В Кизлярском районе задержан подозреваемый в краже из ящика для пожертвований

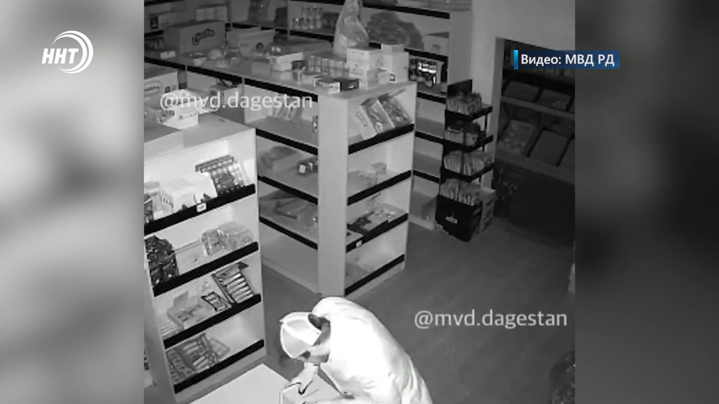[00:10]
По его словам, накануне ночью неизвестно проник в торговое помещение в селе Цветковка и украл из ящика для пожертвований деньги в сумме 10 тысяч рублей.